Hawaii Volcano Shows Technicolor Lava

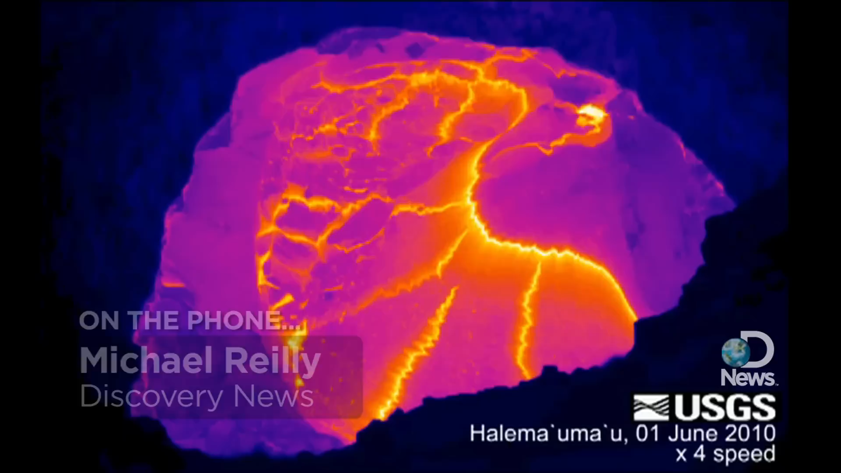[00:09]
I'm the Earth Science producer with Discovery News, and what you're looking at is an infrared thermal camera of the Halema-Uma-U radar on Kilauea,
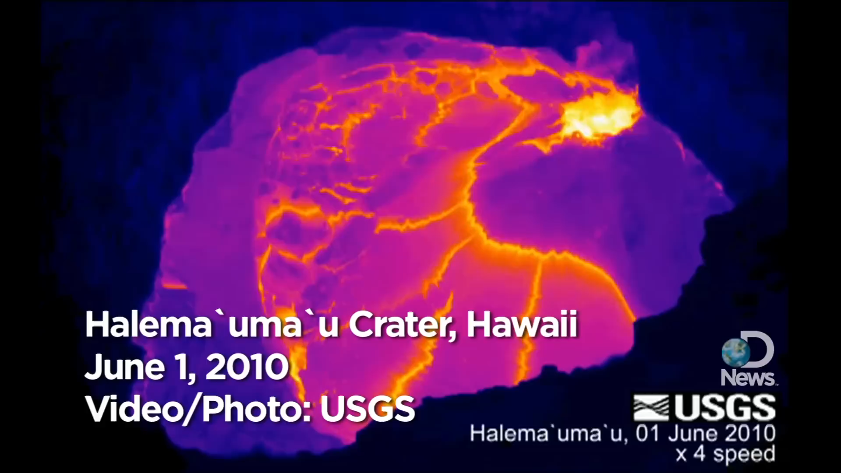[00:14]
on the Big Island of Hawaii.
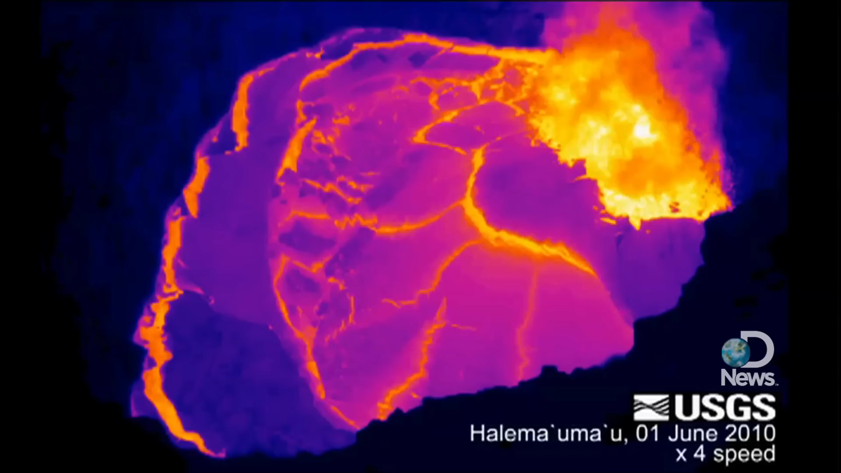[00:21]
And it's an active lava pond that's been venting gases into the atmosphere. And the reason you are looking at a thermal image, apart from the fact that it's really cool looking, is because if you're looking at it with the naked eye, you can't actually see into the crater. Gases are venting, and they form a sort of fog-like haze coming out of the crater.
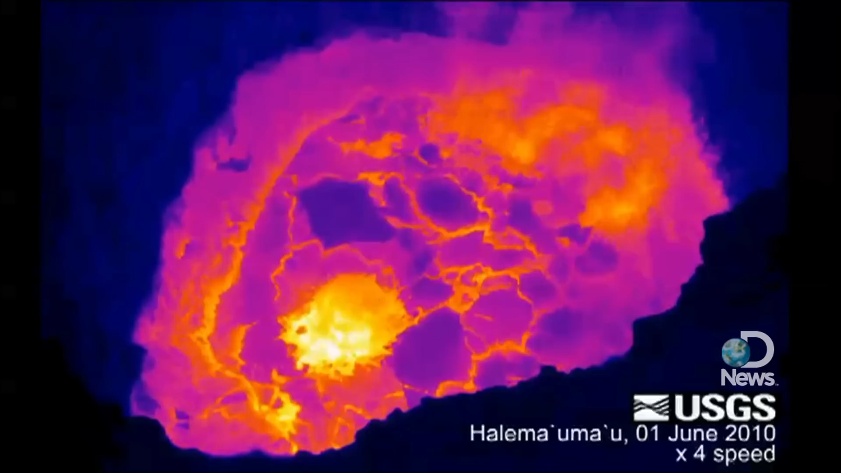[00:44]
So you've got to train the IR camera on the crater, and then you can look right into the lava lake, as you see here.
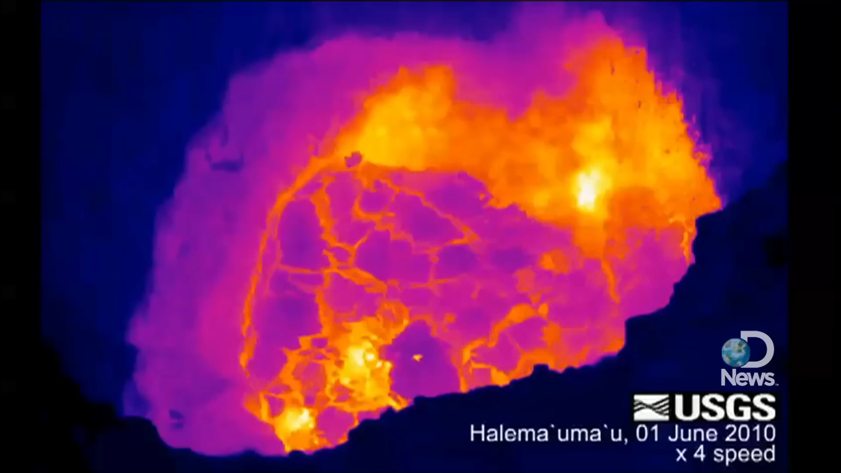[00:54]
And scientists use this as one of many tools try and predict whether or not Kilauea is going to erupt sometime soon.